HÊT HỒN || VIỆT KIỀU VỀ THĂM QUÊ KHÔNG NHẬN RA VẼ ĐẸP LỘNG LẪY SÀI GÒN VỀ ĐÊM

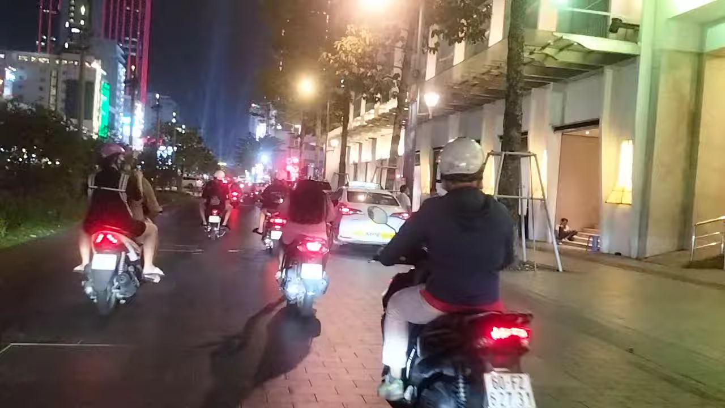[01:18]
Phố đi bộ bằng đêm hôm nay ngày thường nó vắng đó các bạn, chứ thứ bảy chủ nhật nó đông lắm, nó rào nó không cho xe gắn máy đi vô đâu,
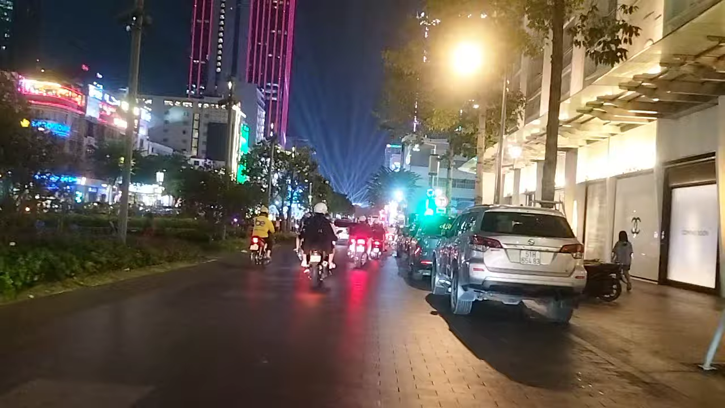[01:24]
mình chỉ được đi bộ thôi mà đông lắm. Hôm nay ngày thường nó vắng, cái này là chiều thứ sáu nên là cũng không có đông như mọi khi các bạn.
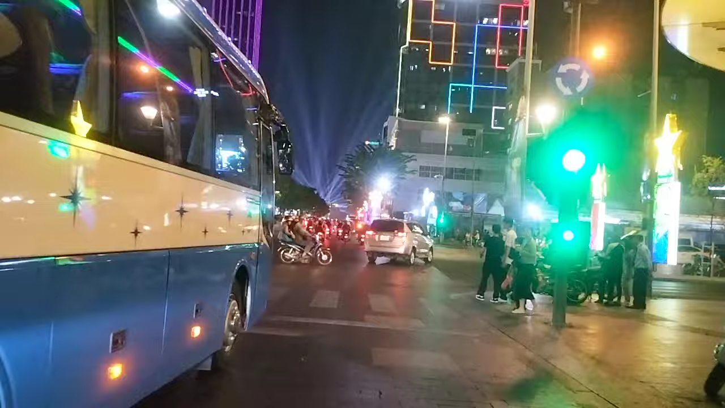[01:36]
Ở đây là đa số là khách du lịch không các bạn, khách nước ngoài ta đi tham quan các bạn.
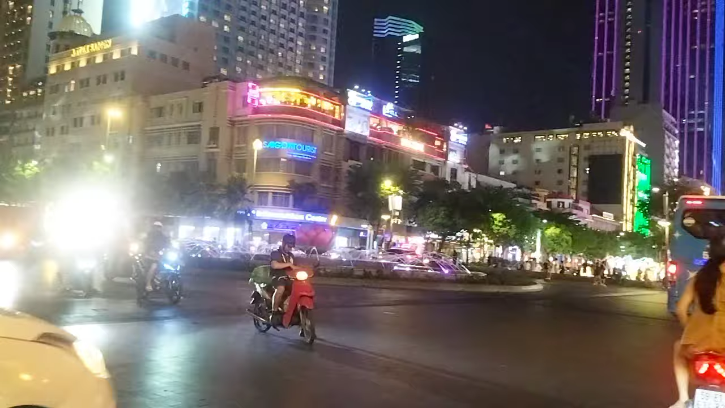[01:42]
Mình sẽ quay một vòng cho các bạn xem nha. Đó.
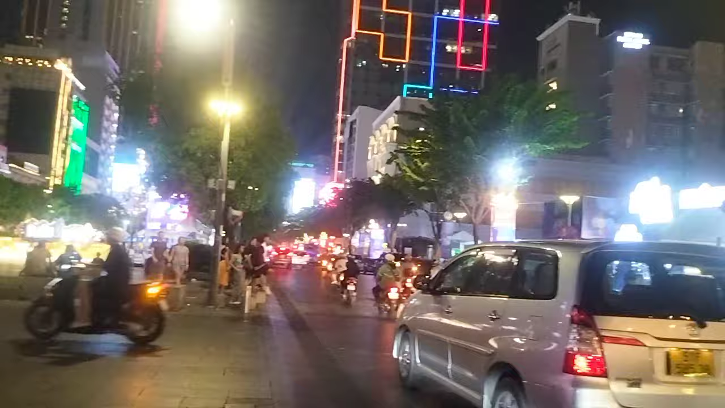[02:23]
Đây là những công trình kiến trúc cổ các bạn, ngay ủy ban thành phố ngay quận nhất mình đây, đại lộ Lê Lai các bạn. Rồi, mình sẽ đi thẳng về xuống đây phố đi bộ Nguyễn Huệ, mình đi hướng này hướng ra Bạch Đằng các bạn, hướng ra tàu khu du lịch Bạch Đằng á.
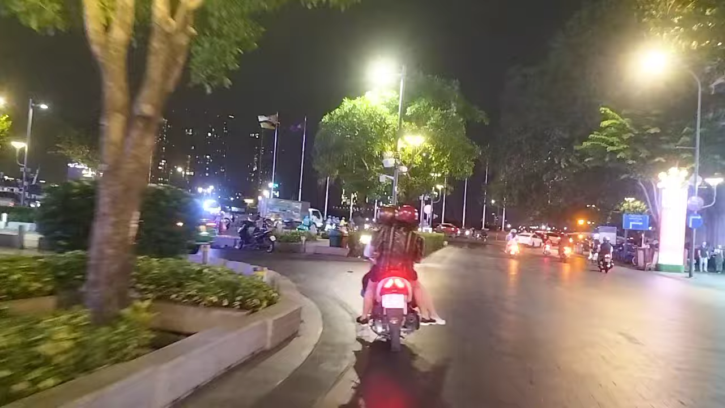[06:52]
những năm giải phóng bây giờ về Sài Gòn không nhìn không bằng ra Sài Gòn đó. Phía bên kia là thành phố Thủ Đức đó bạn,
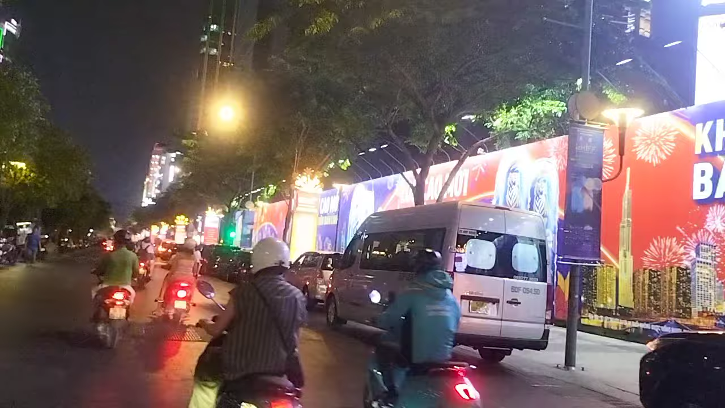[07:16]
Ở phía bên này công trình thì nó đang chuẩn bị nó làm mà nó dựng cái băng rôn đẹp quá chừng đẹp không các bạn.